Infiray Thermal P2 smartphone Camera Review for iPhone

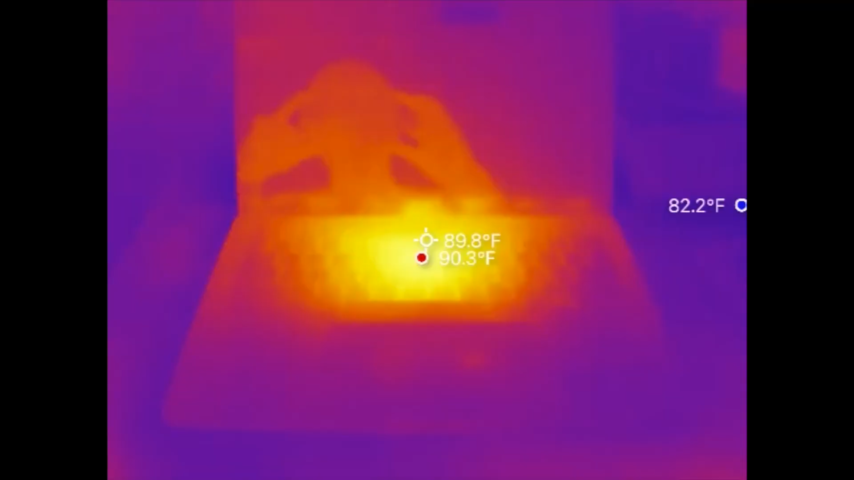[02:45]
On screen: spot 89.8°F, max 90.3°F
now let's take a look at some live footage here from the thermal p2 this is the m1 macbook
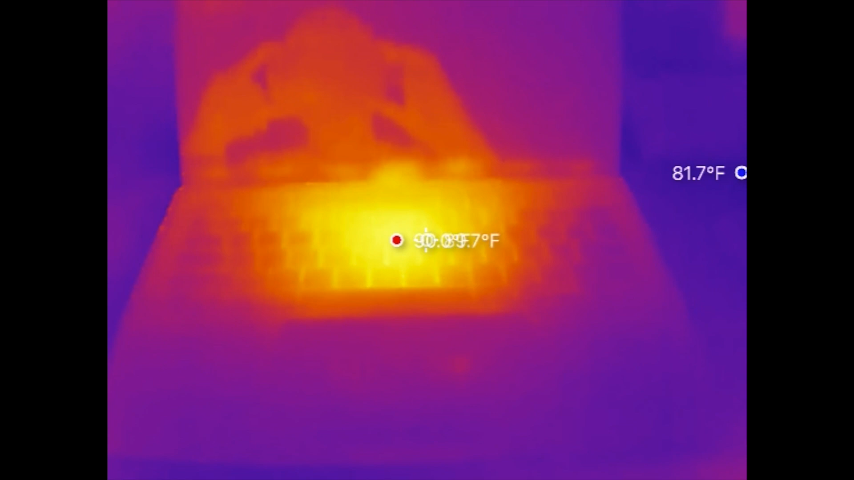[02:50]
pro here the temperatures are running very cool if you guys don't know the m1 and m2 chips on the apple macbook
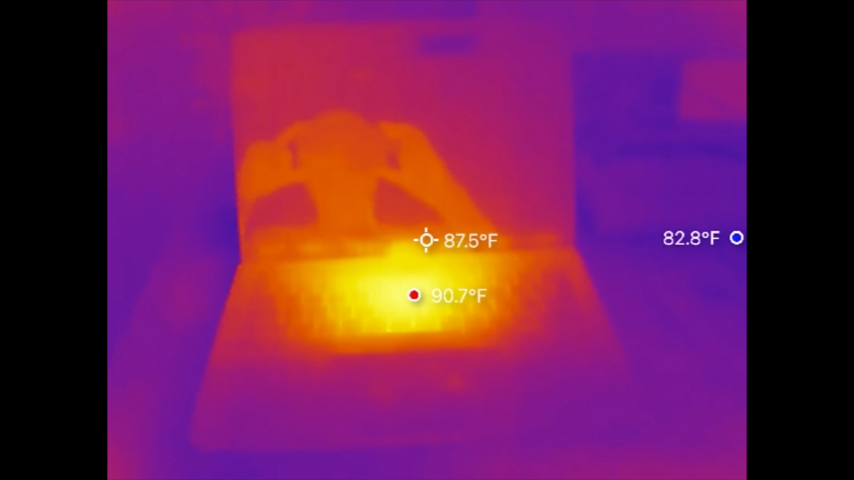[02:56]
On screen: spot 87.5°F, max 90.7°F
computers are very efficient they run very cool and the fans hardly come on next up let's look at this
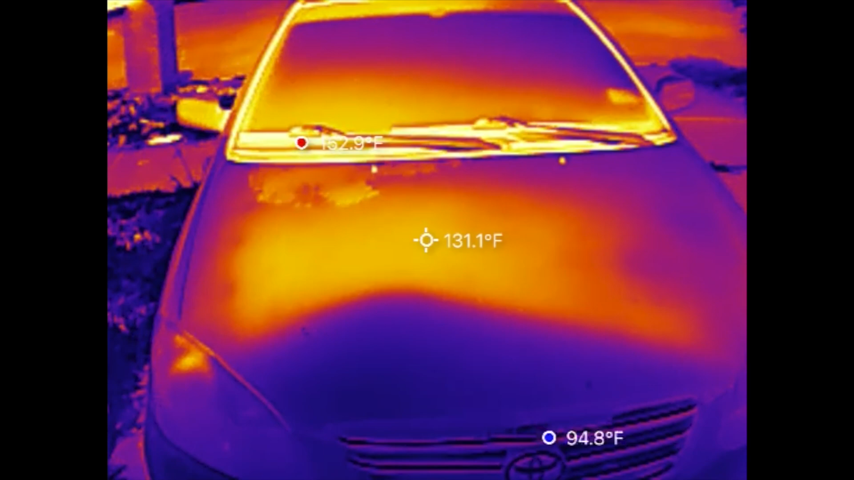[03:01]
On screen: spot 131.1°F
car here in the texas heat is sitting in the driveway the hood's reporting 132 degrees fahrenheit
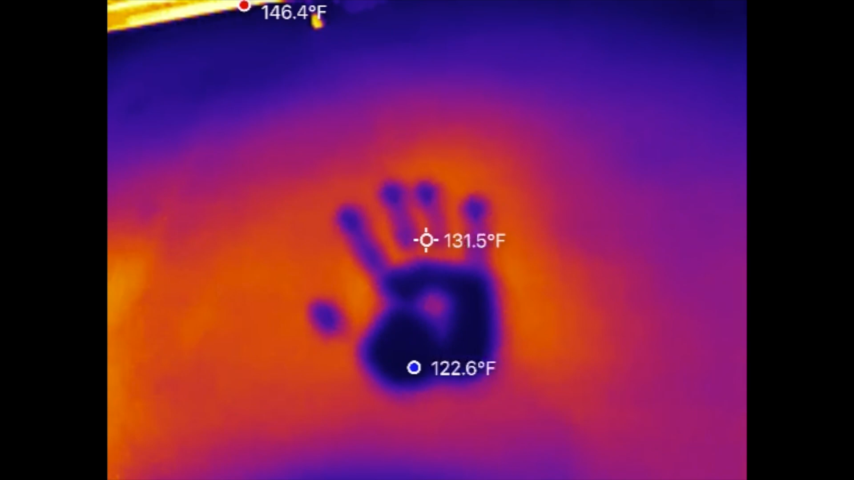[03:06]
On screen: spot 131.5°F, max 146.4°F, min 122.6°F
look at the picture of my hands here that's crazy wow this camera will also
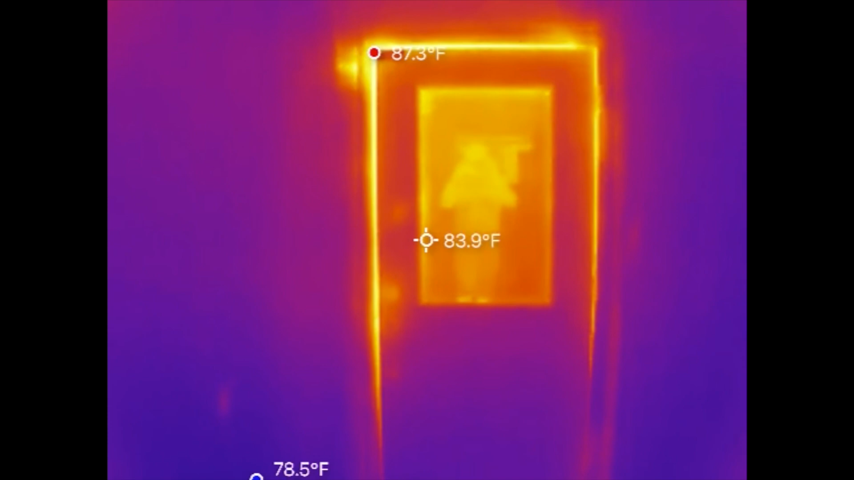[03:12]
On screen: spot 83.9°F, max 87.3°F, min 78.5°F
come in handy for tracking hot spots for door insulation spots that are going bad or not sealed properly here just
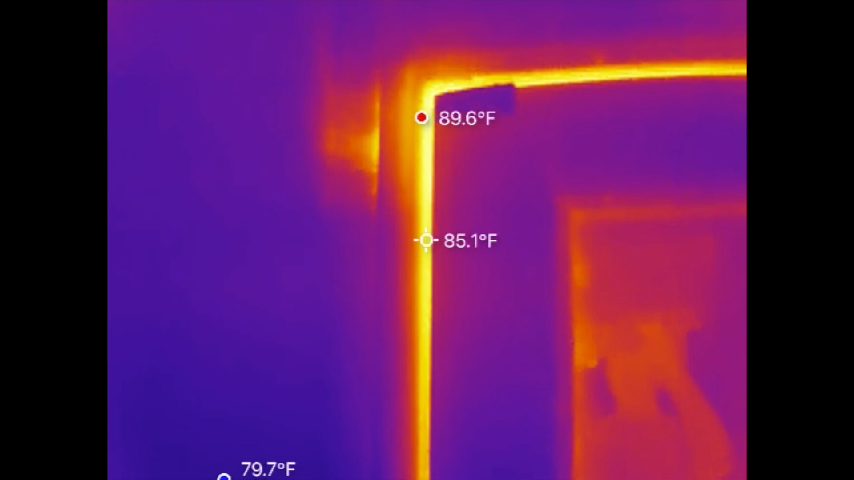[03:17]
On screen: spot 85.1°F, max 89.6°F
look at this door here for example see all that heat coming in here on the crack of the doors obviously
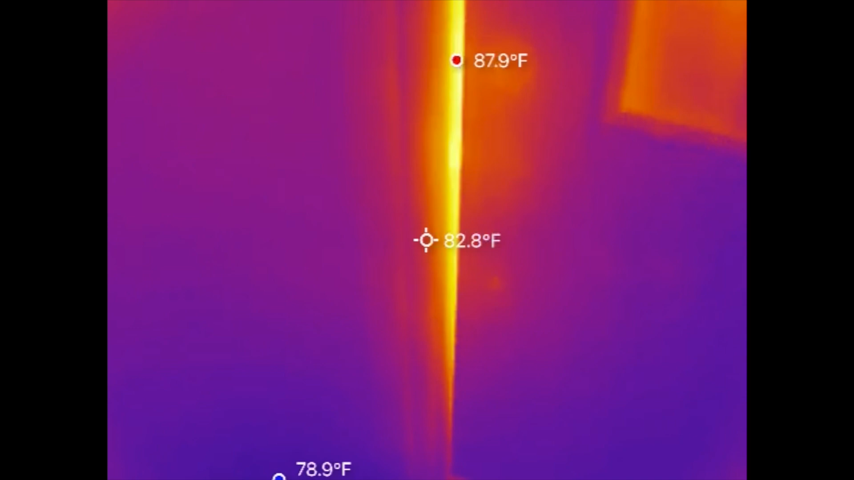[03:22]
On screen: spot 82.8°F, max 87.9°F
we have an insulation problem right here that i'll have to address but also check a look at this tv here in the back look
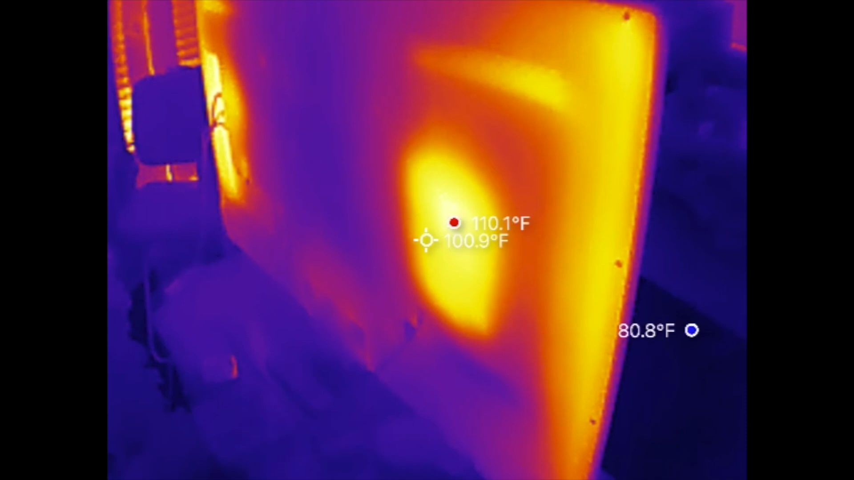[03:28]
On screen: spot 100.9°F, max 110.1°F, min 80.8°F
how hot the samsung tv runs keep in mind this is an older model probably about 10 to 11 years old
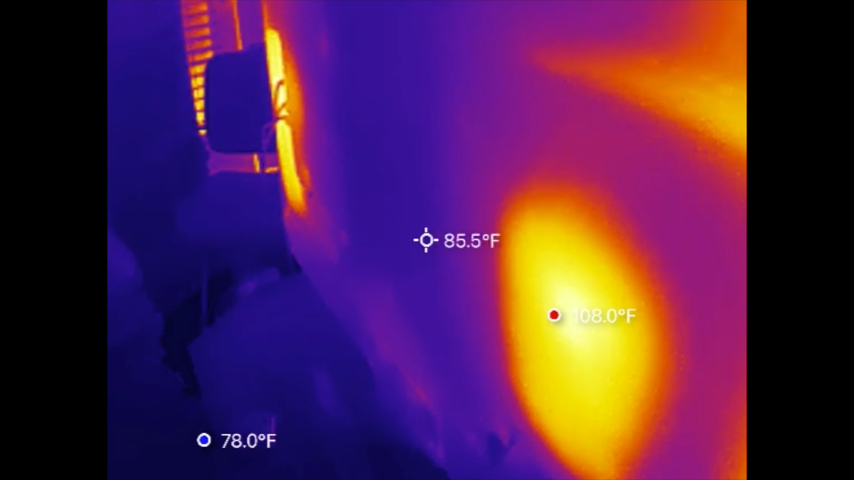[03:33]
On screen: spot 85.5°F, min 78.0°F
so this technology is not up to par like for today's standards but you get the point that thing
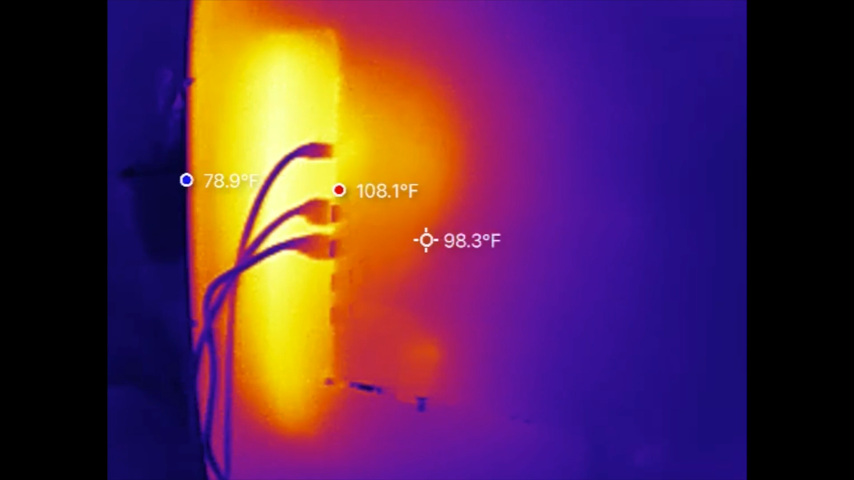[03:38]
On screen: spot 98.3°F, max 108.1°F, min 78.9°F
looks very hot right there look at the hot spot right there fyi if you're trying to measure
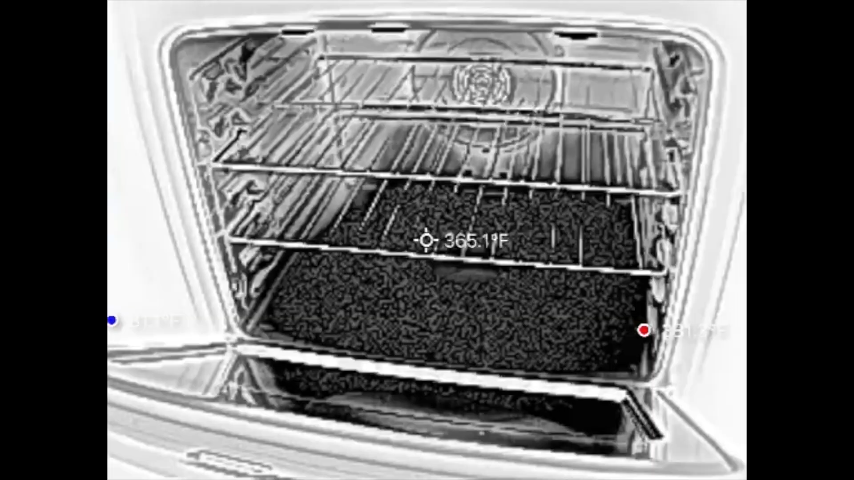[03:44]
On screen: spot 365.1°F
some high temperature measurements kind of like an oven or higher make sure you change the measurement mode to wide
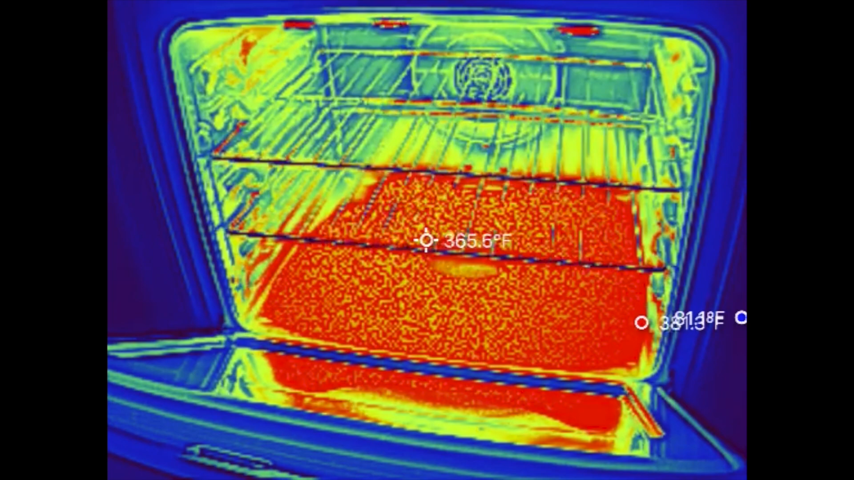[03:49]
range otherwise your picture will come out grainy like this now let's take a look at the difference with wide range mode on
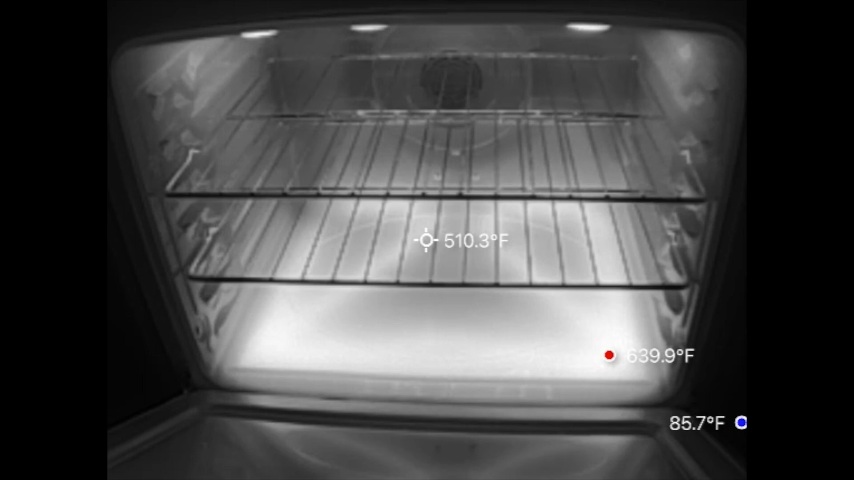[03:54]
On screen: spot 510.3°F, max 639.9°F, min 85.7°F
here you also got some different palette options here to describe the temperature this is white hot black
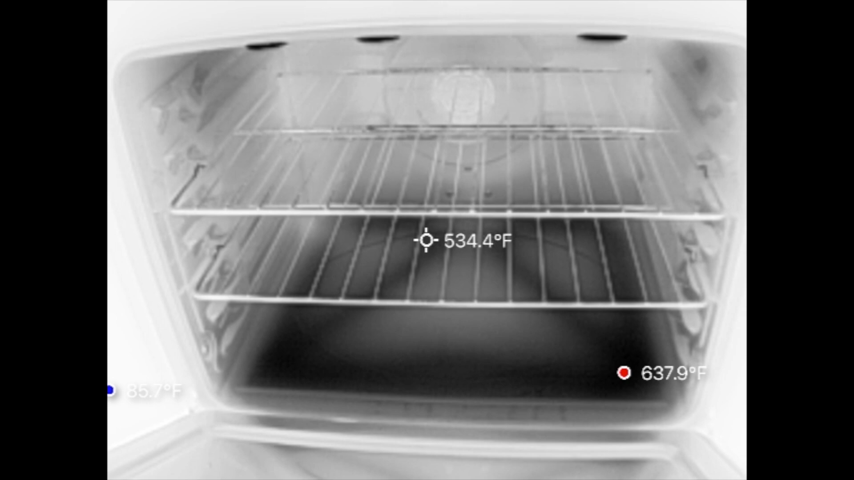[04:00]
On screen: spot 534.4°F, max 637.9°F
hot rainbow iron red aurora jungle
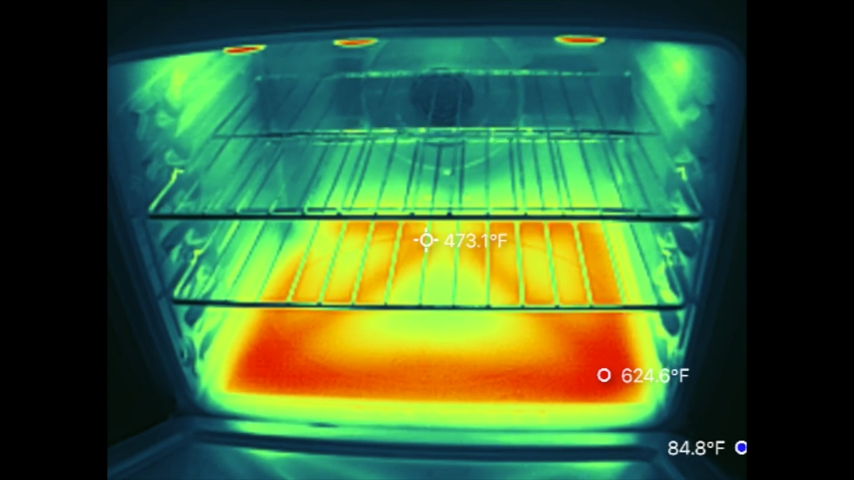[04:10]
On screen: spot 473.1°F, max 624.6°F, min 84.8°F
golden red medical dim light
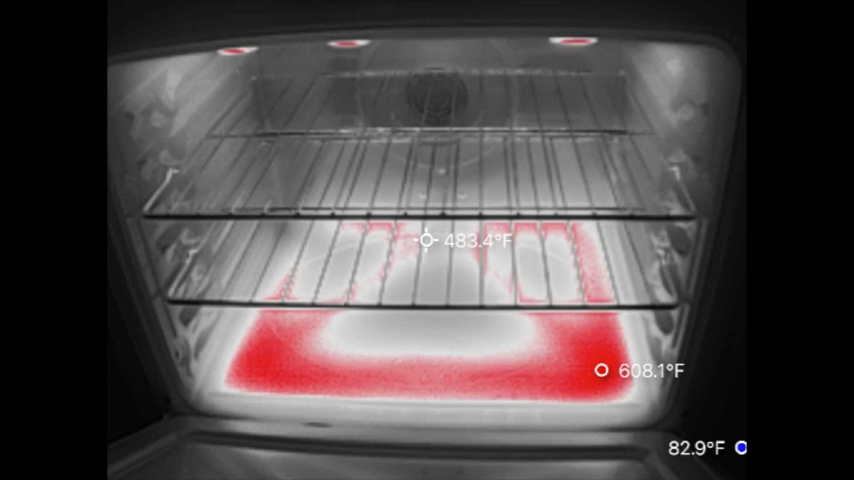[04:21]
On screen: spot 483.4°F, max 608.1°F
gold red hot and city mode next up let's take a look at an example of a v6 toyota engine right here this engine has been sitting idle for roughly around four five hours give or take
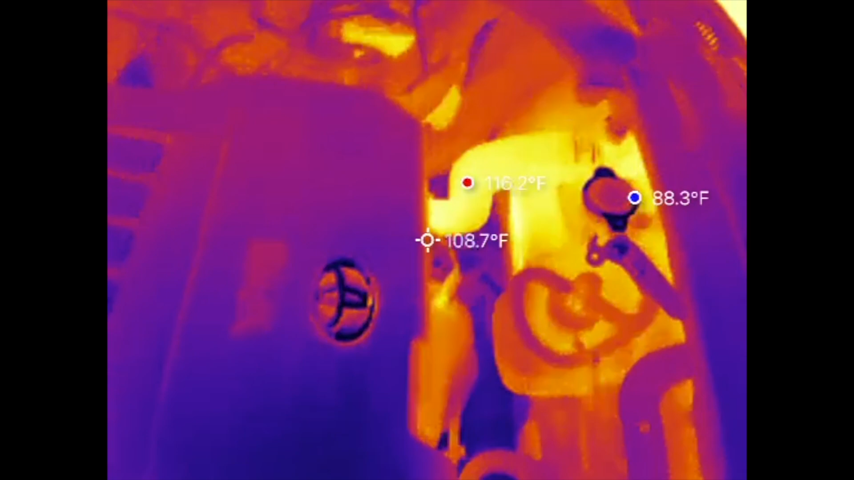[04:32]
On screen: spot 108.7°F, max 116.2°F, min 88.3°F
even then it's still hot keep in mind this is in the texas heat now let's